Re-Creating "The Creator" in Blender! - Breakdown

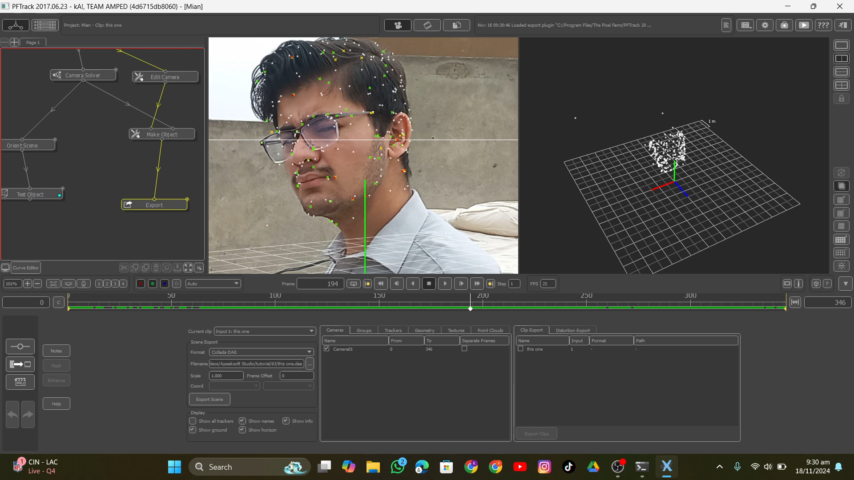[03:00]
that can make you trouble so i actually exported the data as a dae file which means that it will contain all the stuff it have like the tracking points and you can say the